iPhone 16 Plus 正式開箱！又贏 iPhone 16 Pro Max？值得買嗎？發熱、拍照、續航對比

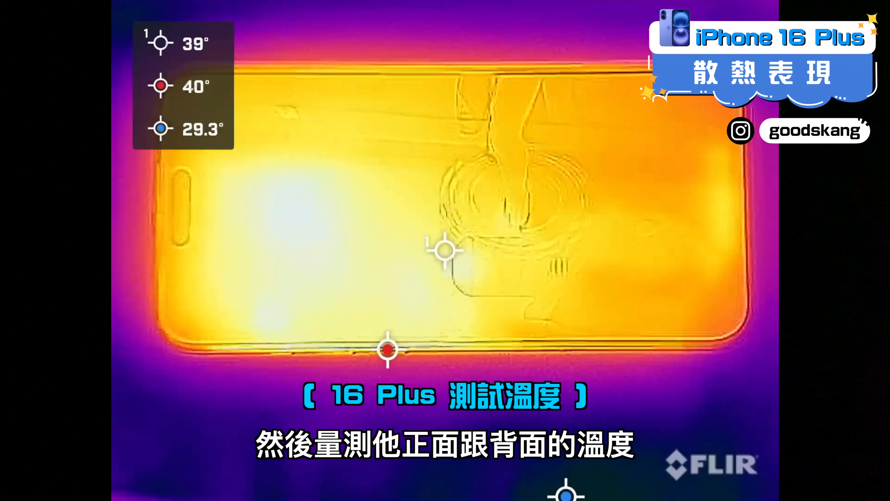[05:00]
然後呢再來量測它的正面跟背
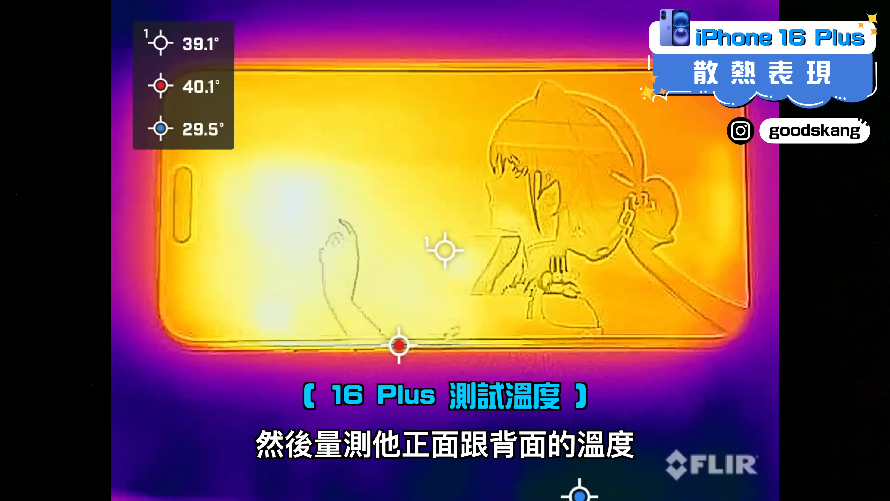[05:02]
面的溫度喔iPhone 16 Plus呢測到最高溫就是44多度而已比
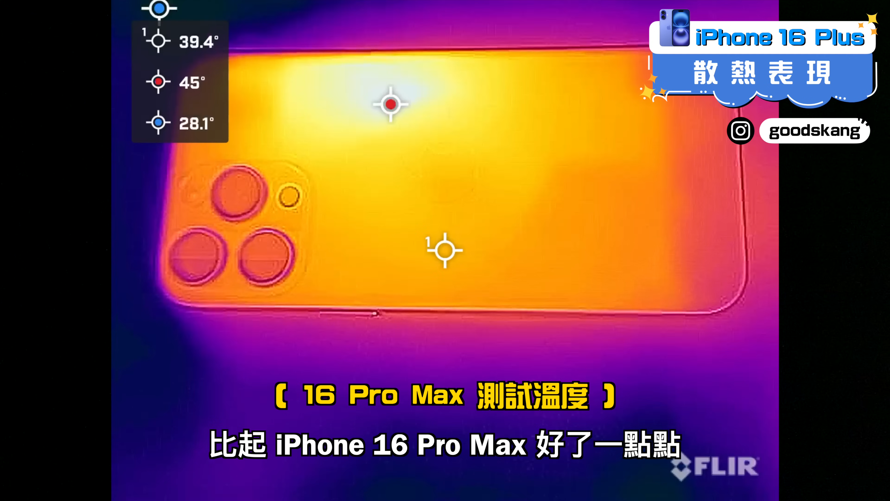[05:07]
起iPhone 16 Pro Max呢好了一點點但我們客觀來講呢已經算非常接近喔
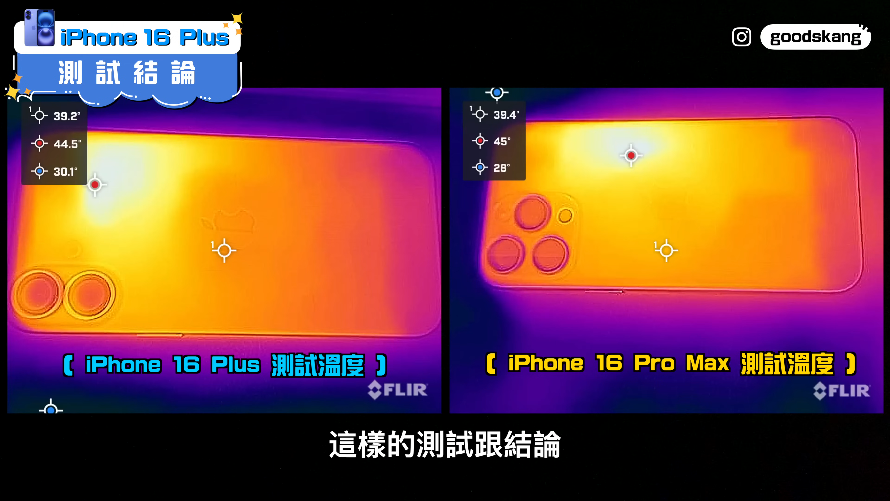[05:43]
這樣子的測試跟結論呢其實也是一體兩面的啦有些人會認為說iPhone 16 Plus呢竟然可以跟Pro Max差不多所以它依然是今年的一匹
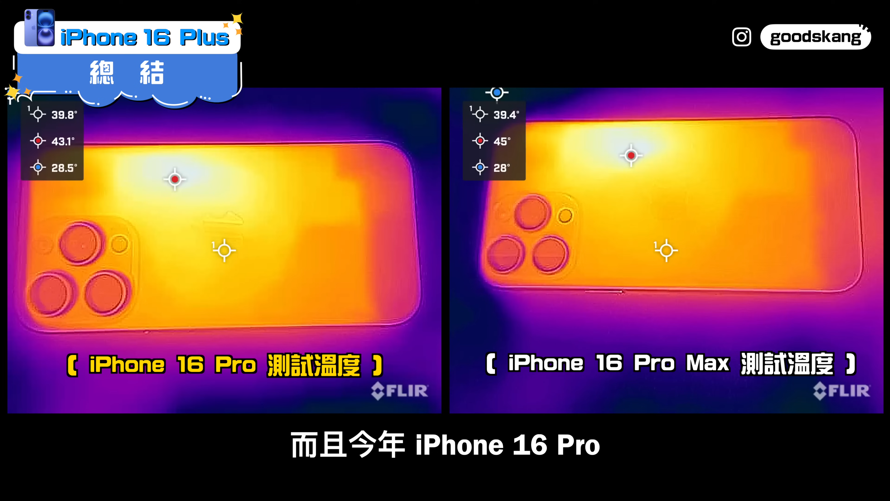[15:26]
3吋雖然說螢幕比較小但是蓋核功能全部都有而且今年的iPhone16 Pro呢它的散熱也比起Pro Max來的好